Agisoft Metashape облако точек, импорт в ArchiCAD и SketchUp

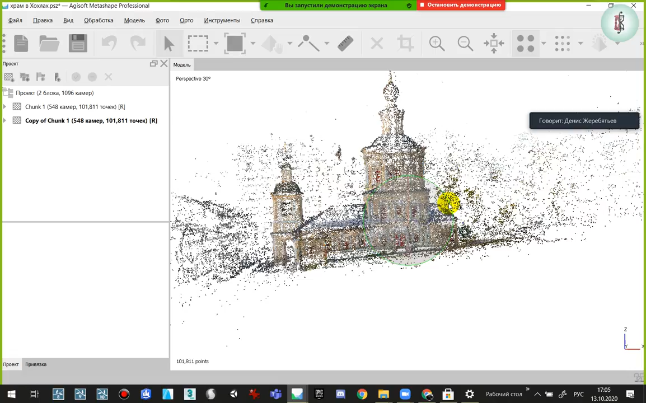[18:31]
То есть, вот как у меня относительно рельефа, оно ориентировано, по данным GPS, так оно есть.
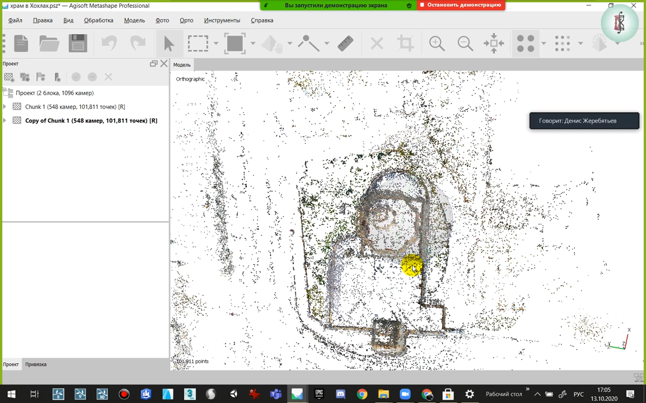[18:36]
Но иногда для того, чтобы в какую-то программу передать, там, в архикад, там, мне это облако надо, вот как обыкновенную 3D-модель, просто развернуть.
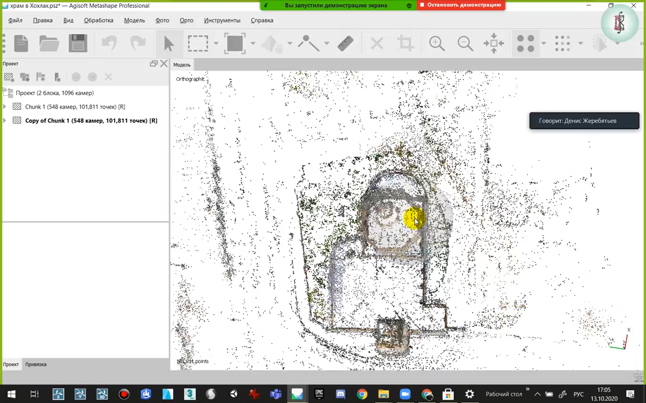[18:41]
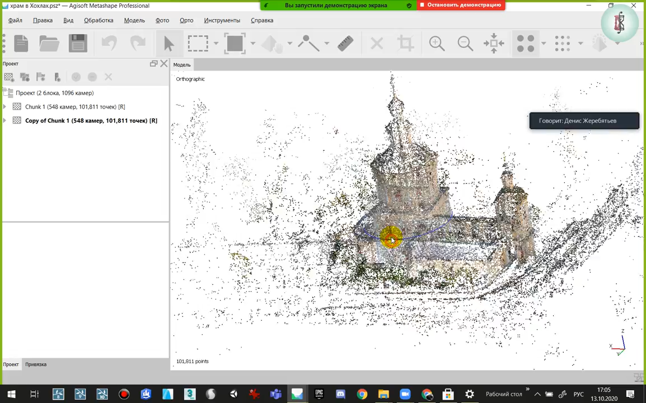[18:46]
Сейчас я просто вот поворачиваю, как бы, не облако точек, а камеру. С какой точки я смотрю.
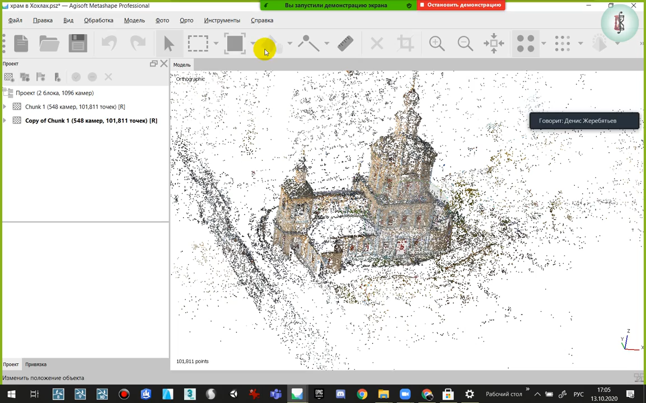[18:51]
А чтобы облако повернуть, вот иногда надо пользоваться, сбросить облако реконструкции заново. Ну, до этого мы дойдем. То есть, если я сбрасываю, я могу уже поворачивать само облако.
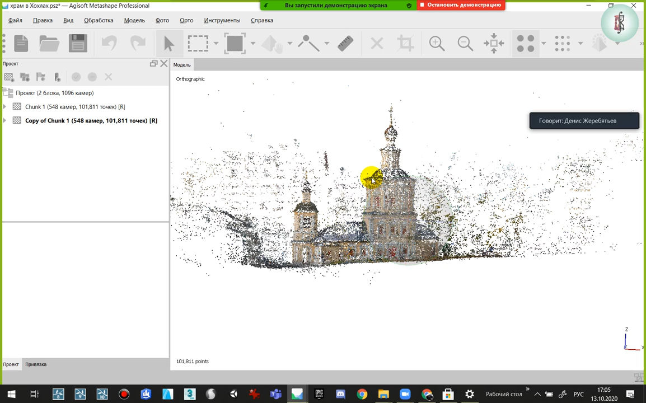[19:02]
Вот, это очень полезно. Я покажу это все на примере как раз вот этого монаха, который мы с вами делали тогда быстро, в автоматическом режиме, но и заодно как раз Руслан посмотрит.
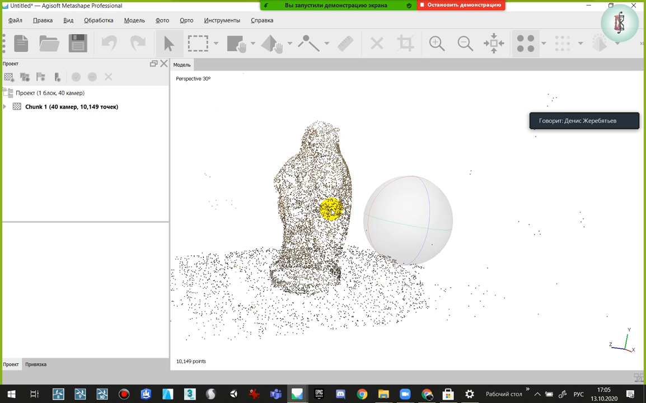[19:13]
Руслан, ну, вы уже видели. Я просто добавил фотографии и нажал кнопку «Выровнять фотографии».
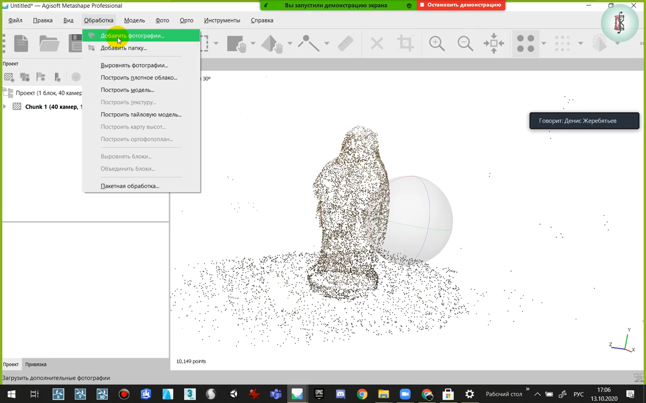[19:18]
Получил примерное компьютерное видение, как это все в программе.
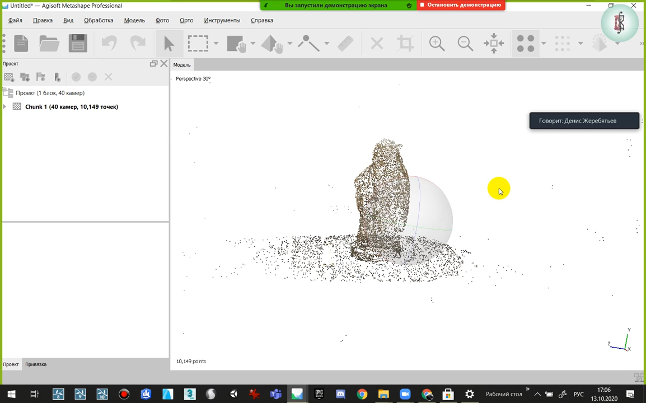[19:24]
Дальше начинаю файлы редактировать. Режим чертежа. Смотрите, программа даже сама. У меня в этих фотографиях GPS отсутствует. То есть, если я сейчас пойду погляжу.
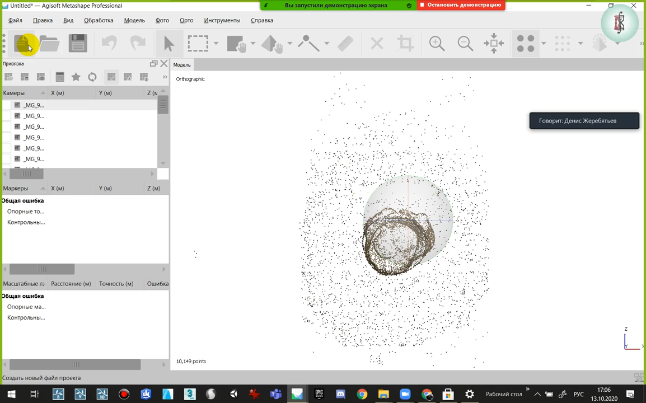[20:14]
Дальше я начинаю работать немножко. Я могу повернуть область.
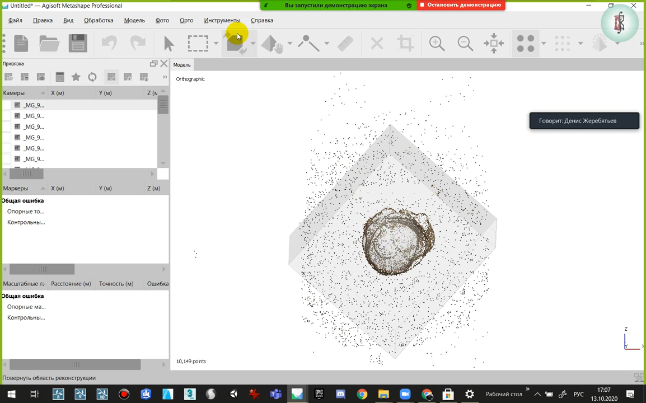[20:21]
Так, не область. Что здесь у нас? Переместить объект, масштабировать, повернуть объект. Так, вот как раз и вот она кнопочка. Я немножко не там вам сказал. Вот, это как раз кнопка работы с облаком точек. Вот я сейчас в режиме чертежа. Посмотрите, я перешел в режим узометрии.
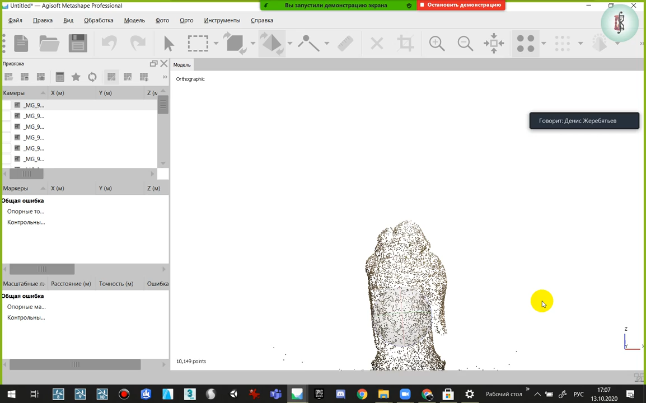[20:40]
И облако повернул ровно. То есть, можно хватаясь за пустоту. Мы с вами будем это репетировать, когда будем скульптурами заниматься. Один, три. Вид с одного бока, вид с другого бока. Вид сверху, да? Я могу этот вид ограничить.
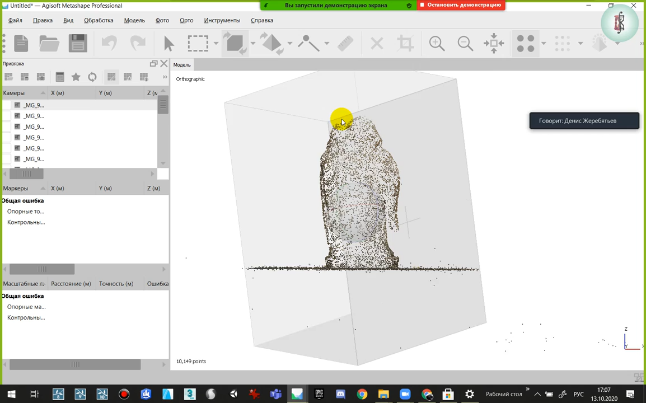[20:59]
Ну, и дальше мне остается выбрать область расчета в 3D. Вот. То есть, можно как в 3D, так и с каждого подельности. Да, да, да. Дальше я определяю размер, который мне нужен.
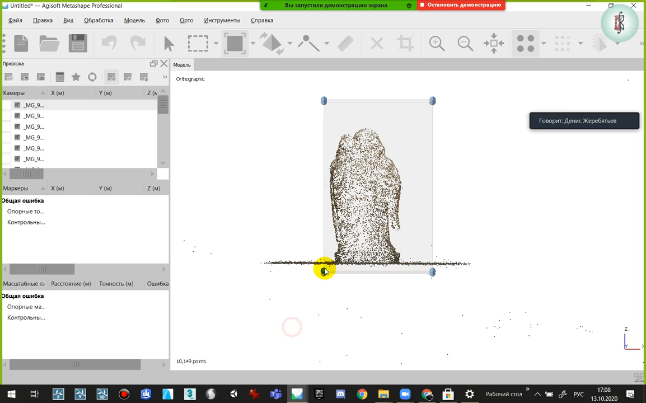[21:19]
Там табуретку я даже могу не просчитывать. Если хочу. Ну, за лучше, конечно, я могу лучше ее сам обрезать. Так, вид 3.
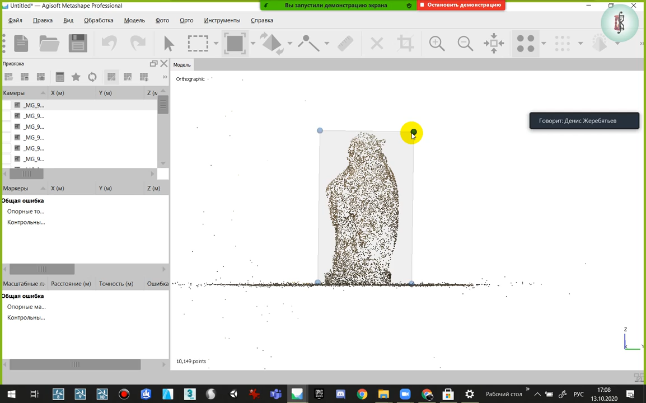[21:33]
И она уже мне будет даже быстрее считать, если я 1, 3.
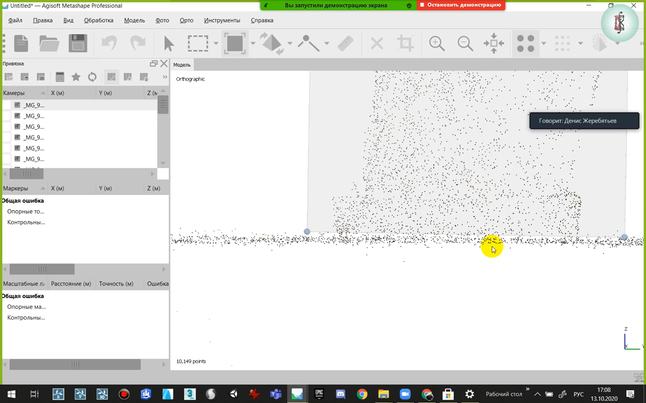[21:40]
Ну, даже досюда. И потом построить полотное облако. Ну, ладно. Ну, давайте я выдам качество среднее, потому что мне просто...
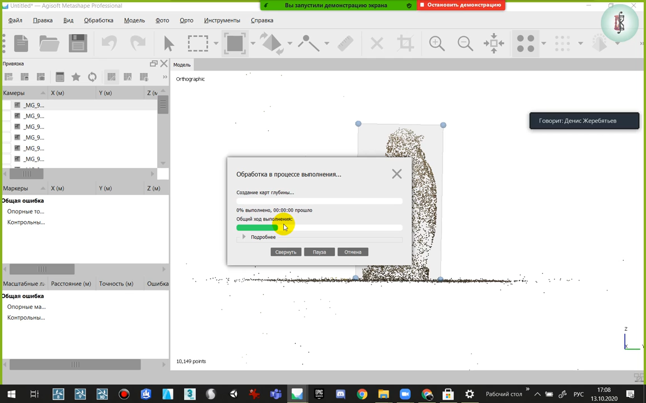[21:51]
Да, чтобы для вас демонстрация быстрее. Работает ли эта кнопка с большими зданиями? Посмотрите, видно, она здесь выключена, потому что здесь данные GPS. Стоит мне убрать области конструкции, он просто сбросит... Ну, то есть, сбросит эти GPS-данные, то есть, как бы,
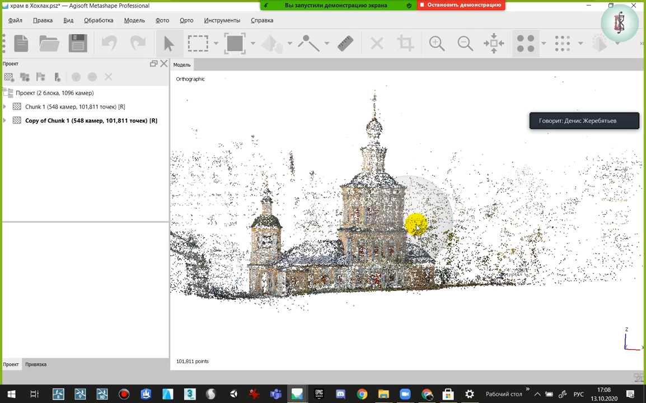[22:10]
позиция камеры останется, но у нас появится возможность именно редактировать положение объектов в пространстве. Вот. Ну, в нашем случае я пока этим заниматься не буду. Все. Что я сегодня вам буду рассказывать? Сегодня у меня будет такой методический долгий труд по доработке облака точек. Потому что, так как оно сейчас есть, по нему в 3D-программе сложно будет построить полноценную 3D-модель.
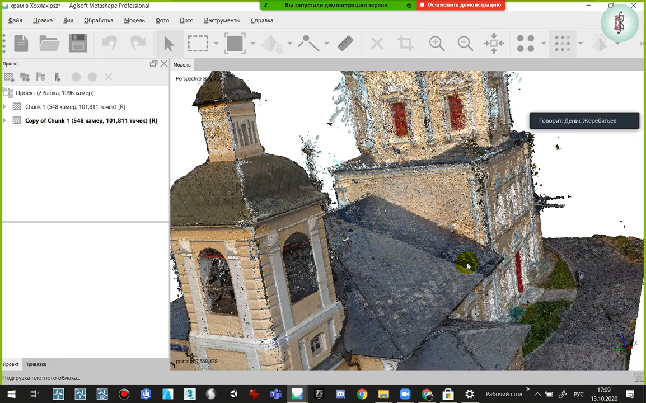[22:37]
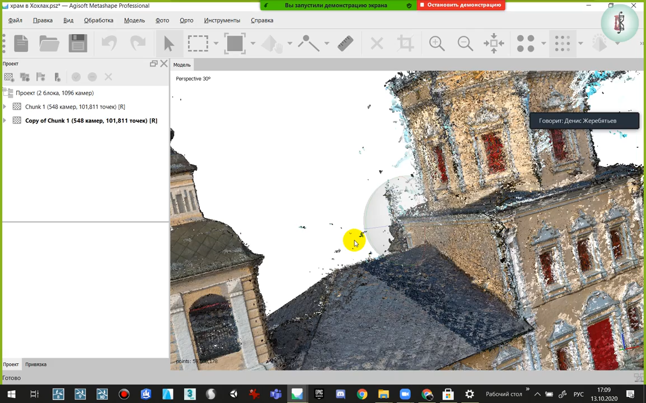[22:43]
Точнее, можно будет, но тут мешаются вот все вот эти артефакты, да, которые висят у меня в воздухе.